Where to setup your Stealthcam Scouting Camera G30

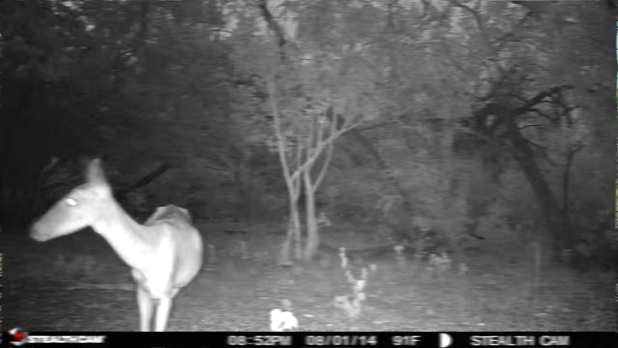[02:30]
And what's, what's really interesting is when you, when you start to click through here and look at the battery life,